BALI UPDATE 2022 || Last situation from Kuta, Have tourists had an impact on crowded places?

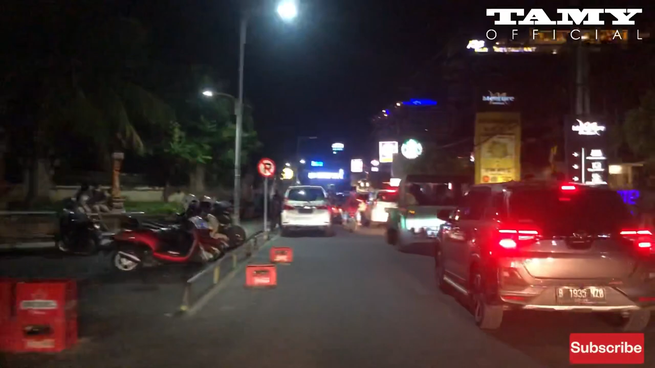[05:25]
And the situation right now around Kuta Beach is quite crowded. Judging from the motorbike parking beside the very busy street,
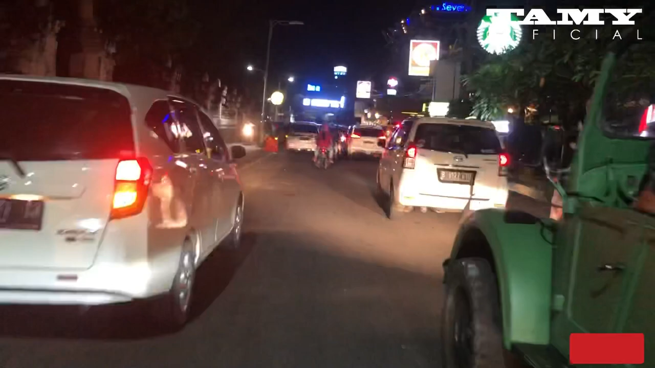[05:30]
and the cars are also quite busy.